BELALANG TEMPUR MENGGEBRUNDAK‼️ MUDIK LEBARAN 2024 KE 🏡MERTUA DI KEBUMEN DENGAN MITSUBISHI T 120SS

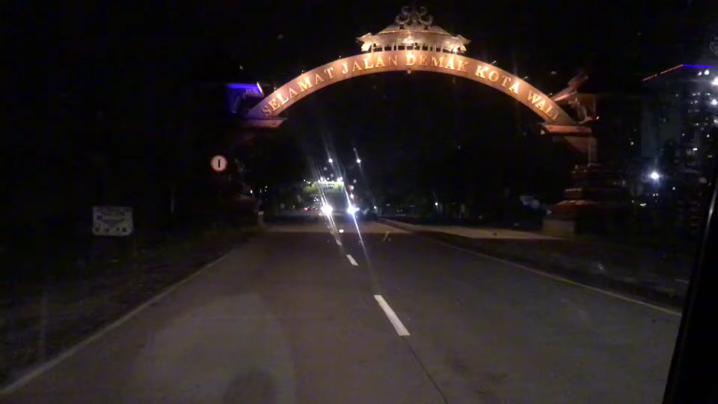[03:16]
Perjalanan mudik kami dimulai pada malam hari.
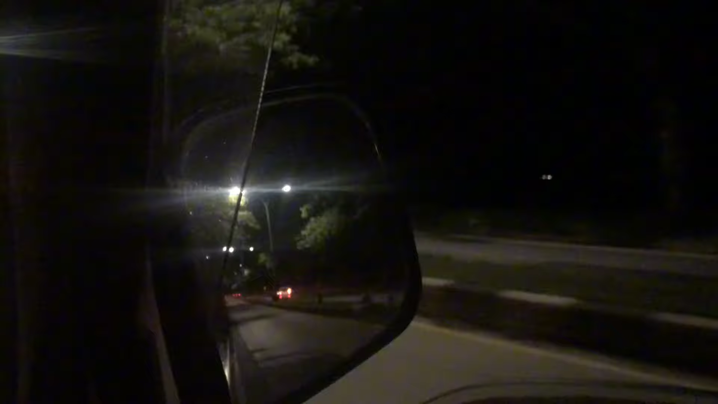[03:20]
Berbeda dengan mudik tahun-tahun sebelumnya.
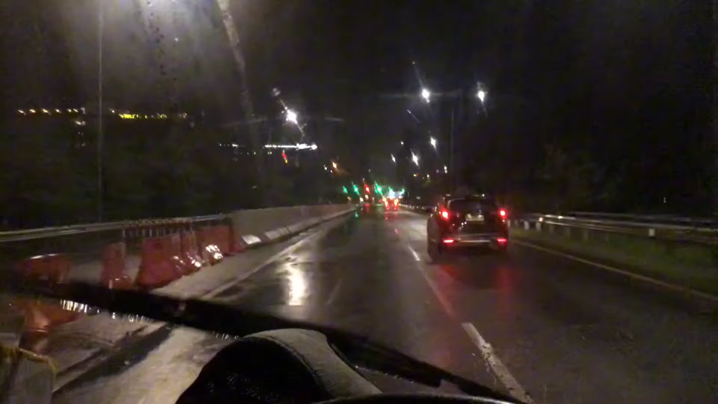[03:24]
Kali ini kami memilih berangkat malam hari. Alasannya, kami ingin menghindari kemacetan yang biasanya terjadi di siang hari.
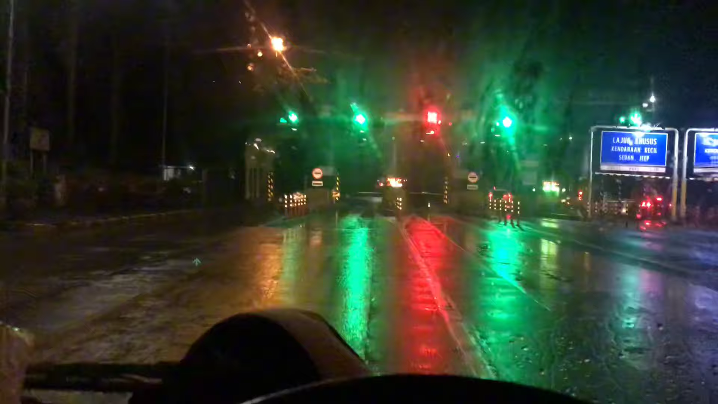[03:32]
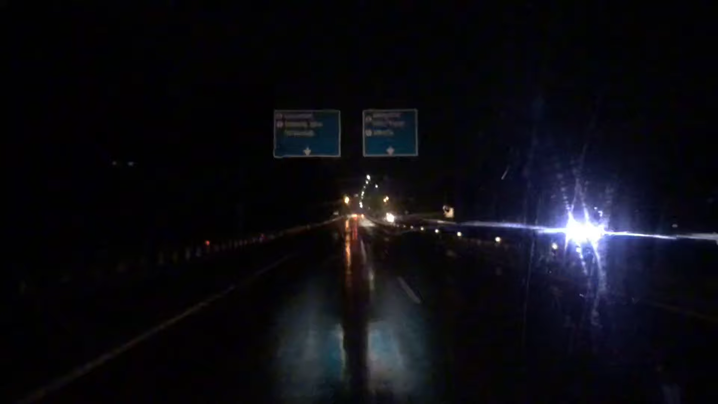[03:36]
Suasana di jalan tol yang lengang dan lampu-lampu kota yang berkilauan menemani perjalanan kami.
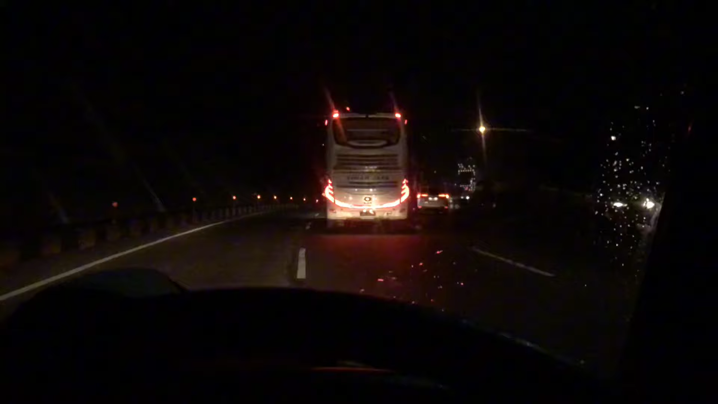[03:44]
Sesekali, kami berhenti di rest area untuk makan dan sholat.
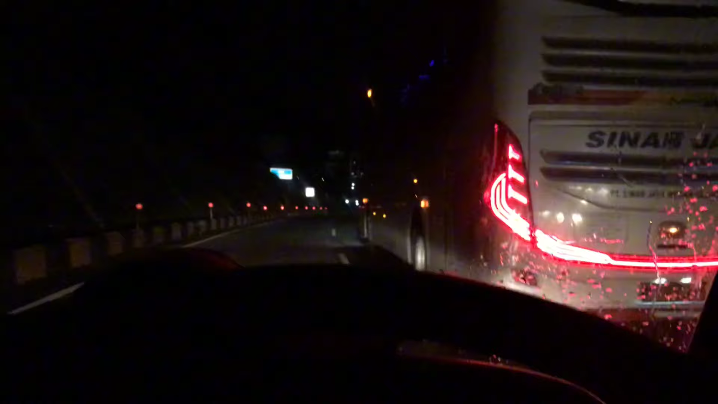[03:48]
Di rest area, kami juga memanfaatkan momen ini untuk beristirahat sejenak
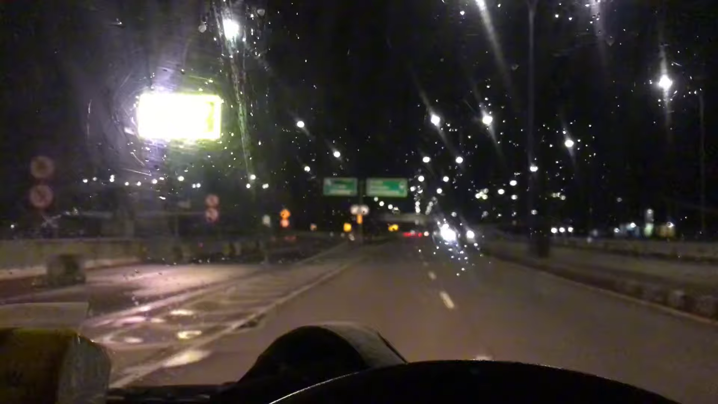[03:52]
dan menikmati suasana malam yang tenang.